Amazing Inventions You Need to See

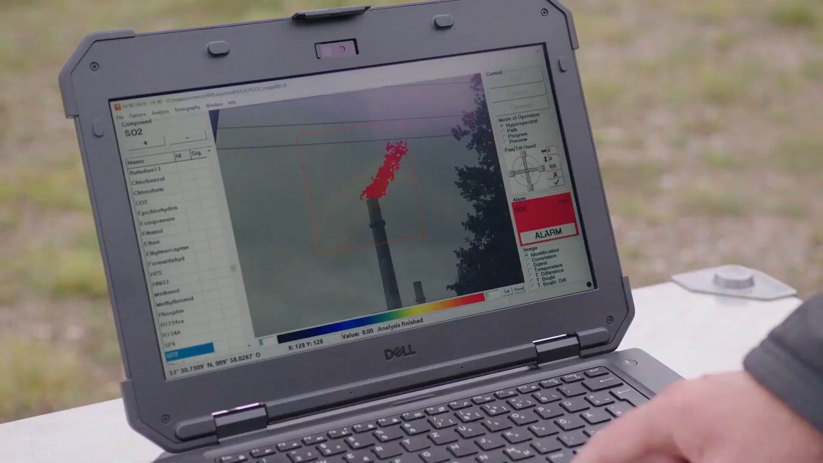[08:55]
It features a motorized pan-tilt head for automated surveillance and can pinpoint gas cloud locations using tomography when paired with another HI90 unit.